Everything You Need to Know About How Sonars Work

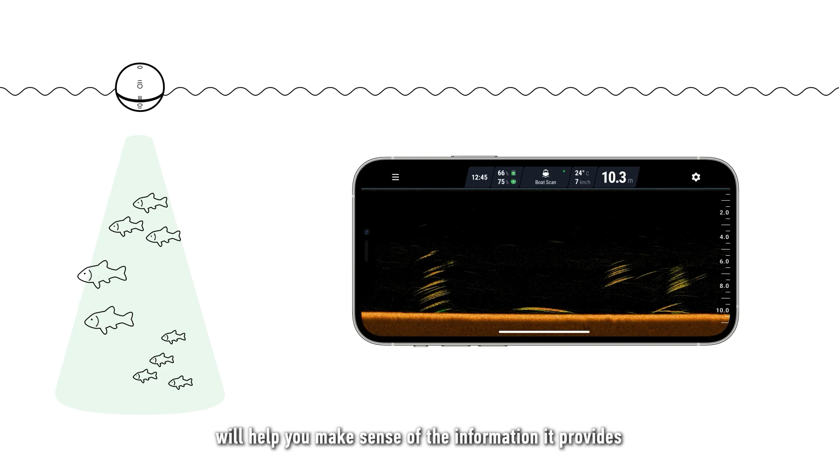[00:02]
On screen: water 24°C
Understanding how a sonar operates will help you make sense of the information it provides,
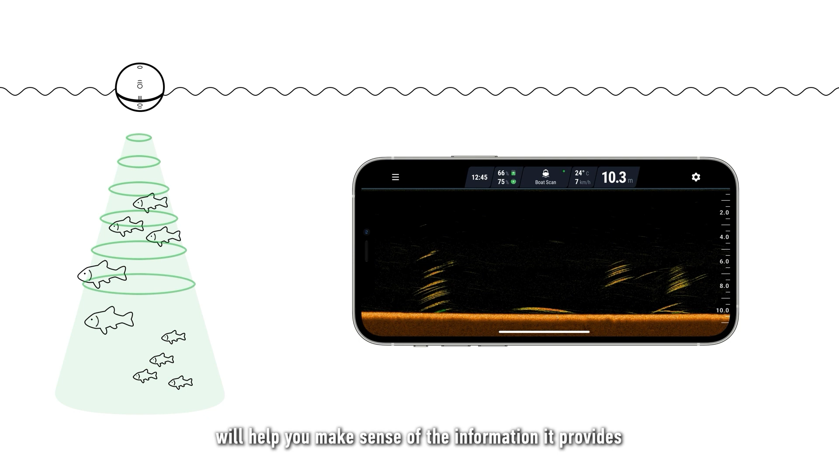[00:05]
On screen: depth 10.3 m, water 24°C
as well as applying it correctly to your desired style of fishing.
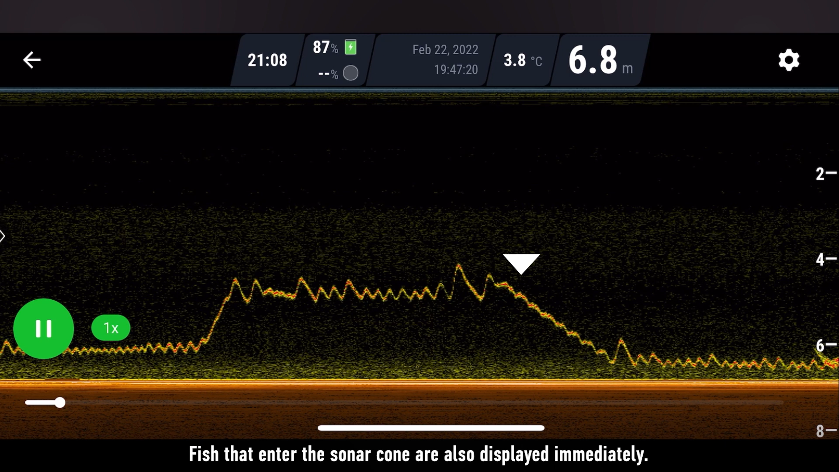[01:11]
On screen: depth 6.8 m, water 3.8°C
Fish that enter the sonar cone are also displayed immediately.
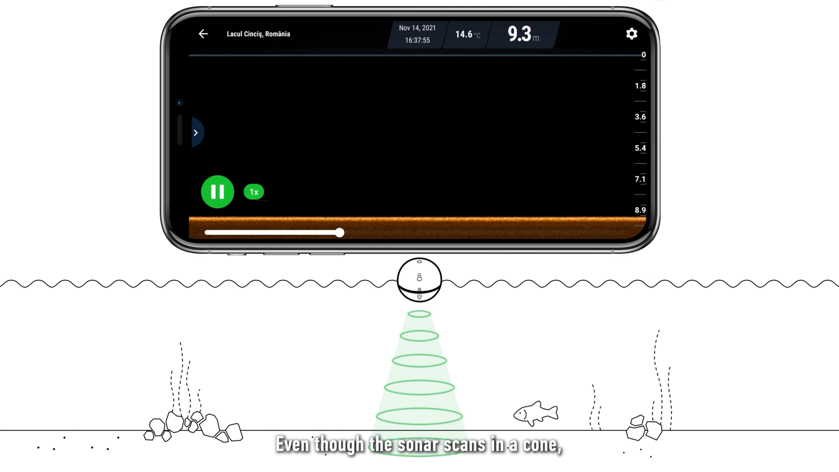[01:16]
On screen: depth 9.3 m, water 14.6°C
Even though the sonar scans in a cone, it displays information on your screen in vertical lines,
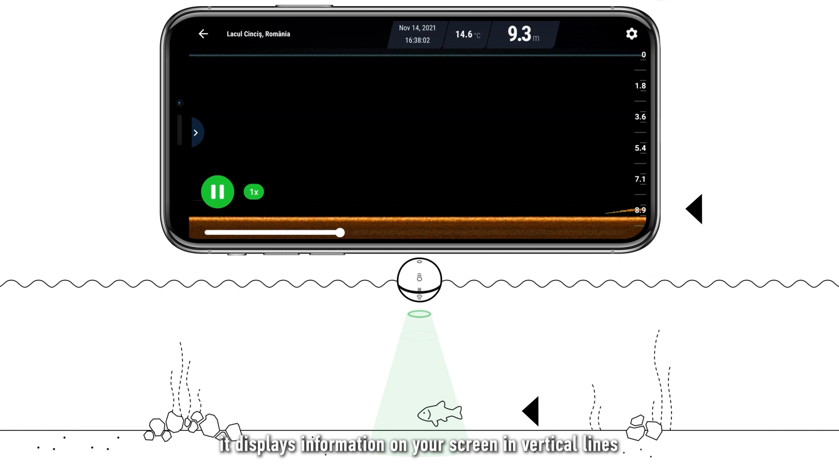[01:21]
On screen: depth 9.3 m, water 14.6°C
which will scroll from right to left, because the sonar is continuously scanning.
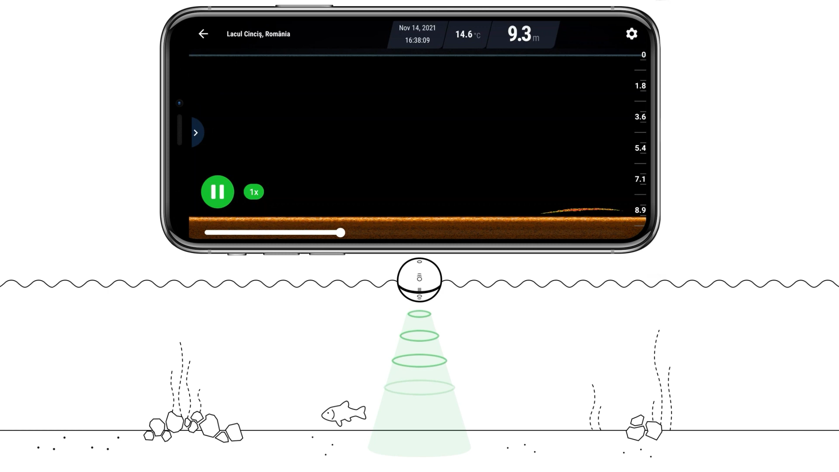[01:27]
On screen: depth 9.3 m, water 14.6°C
Here is another example.
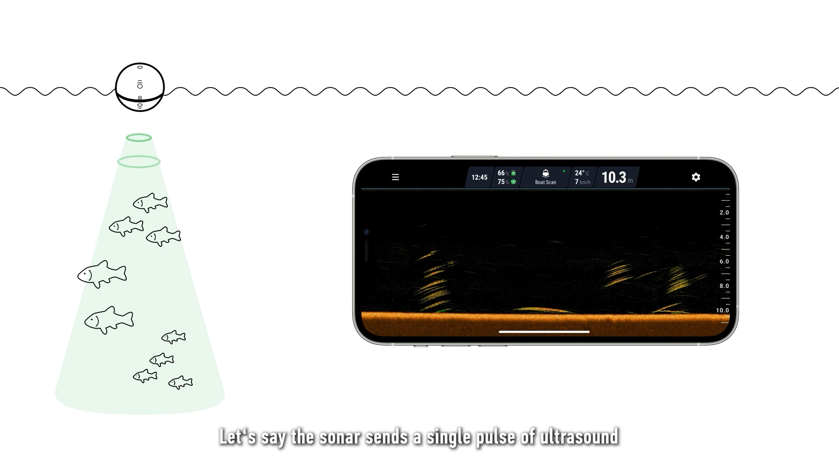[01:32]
On screen: depth 10.3 m
Let's say the sonar sends a single pulse of ultrasound, which goes down to the bottom and then bounces back up.
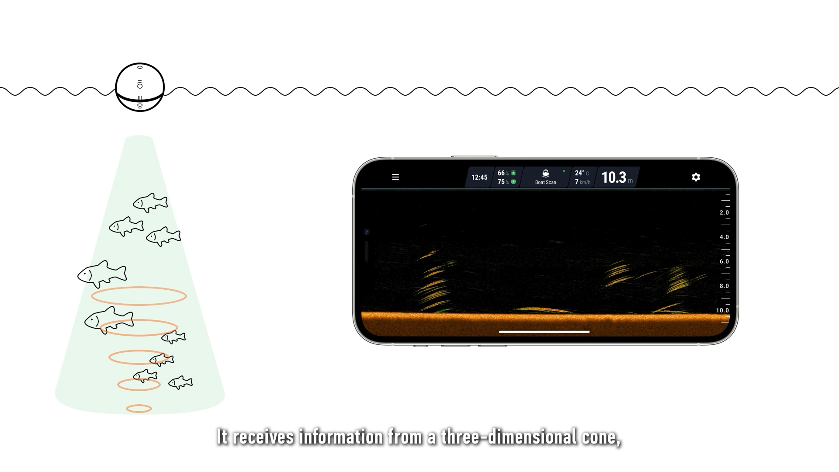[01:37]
On screen: depth 10.3 m, water 24°C, speed 7 km/h
It receives information from a three-dimensional cone, but will display it using a thin vertical line like this.
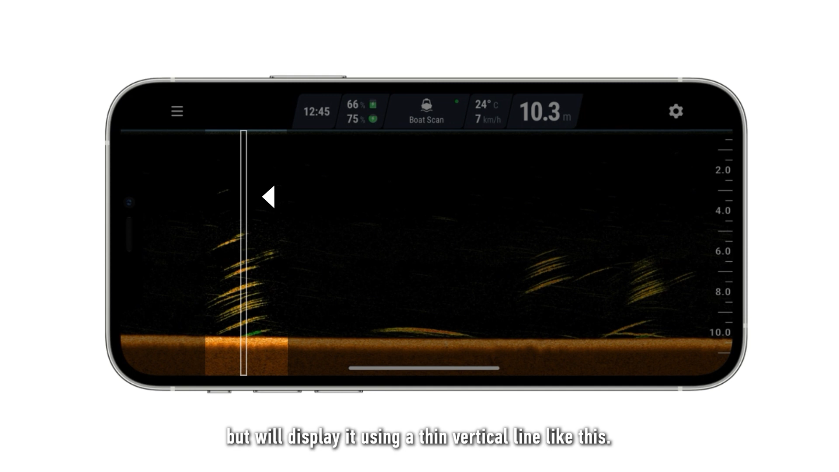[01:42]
On screen: depth 10.3 m, water 24°C, speed 7 km/h
When looking at your screen, it is important to understand that this represents time, not distance. As the sonar scans,
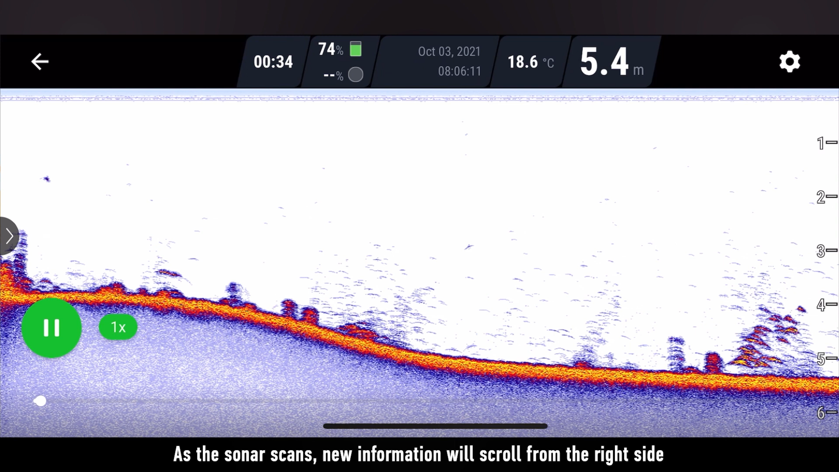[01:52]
On screen: depth 5.4 m, water 18.6°C
new information will scroll from the right side and old information will be moved to the left.
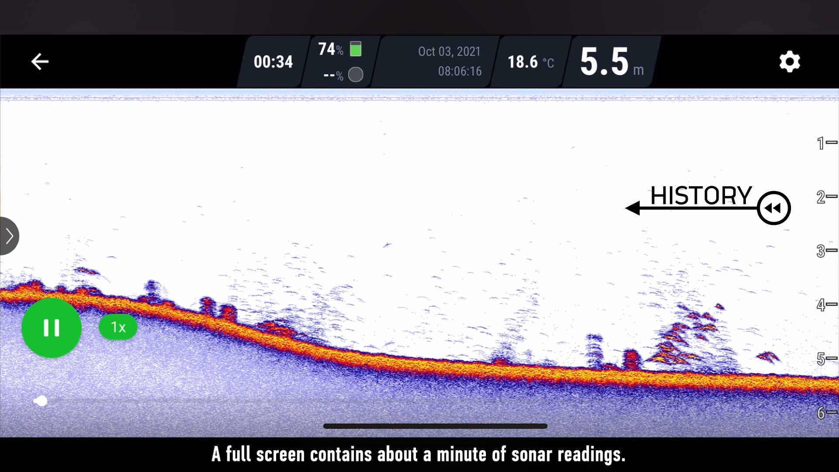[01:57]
On screen: depth 5.5 m, water 18.6°C
A full screen scan contains about a minute of sonar readings.